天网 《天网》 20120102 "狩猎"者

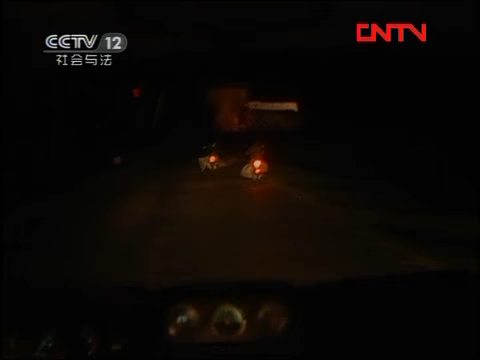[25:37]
车进入了警方的视线当时有两个想法第一个想法是不是偷扭的真出现了第二个想法就是